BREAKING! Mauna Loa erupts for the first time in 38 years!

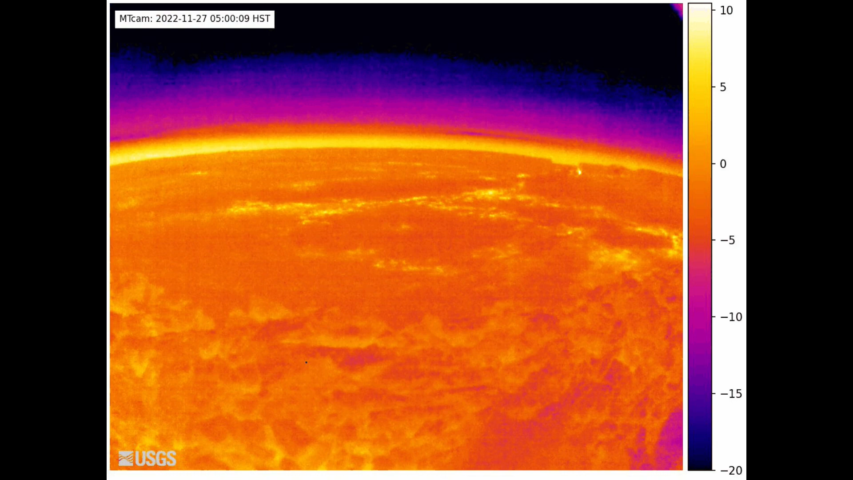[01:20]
Here's the thermal image of Makua Veo Veo caldera as well and towards the end you'll be able to see the eruption.
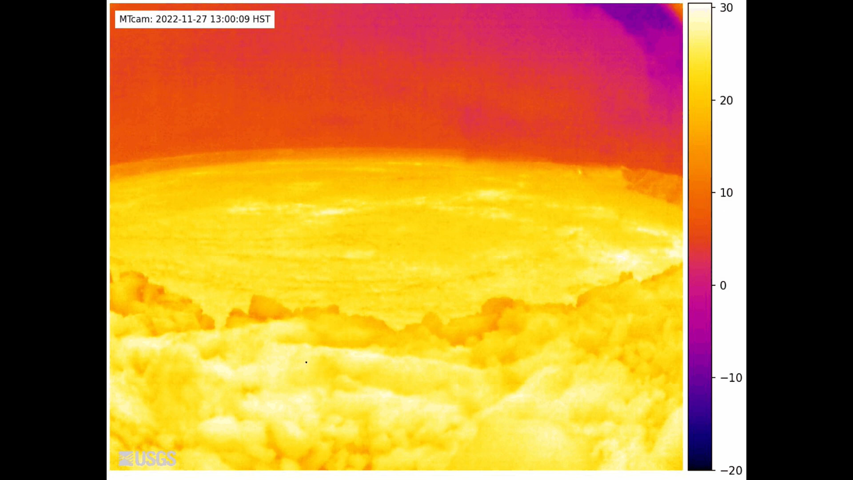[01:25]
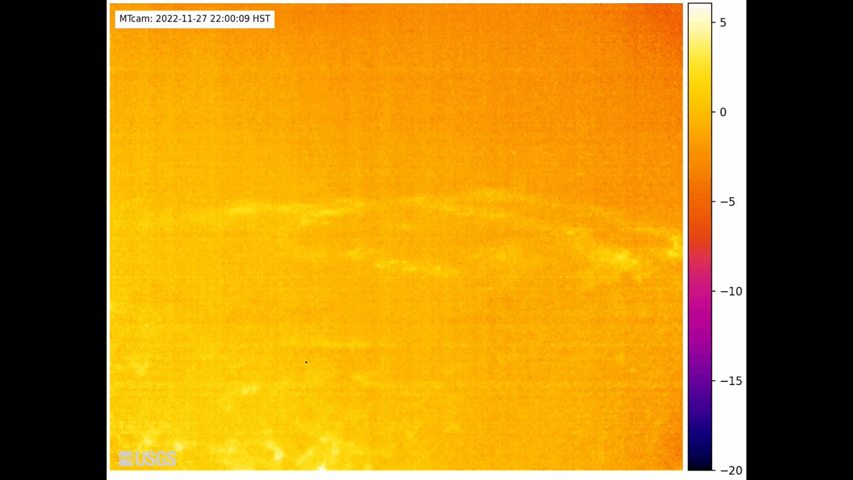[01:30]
Now this thermal still shows the lava flows in yellow. This is currently ongoing stay tuned for more updates on the eruption status of Mauna Loa.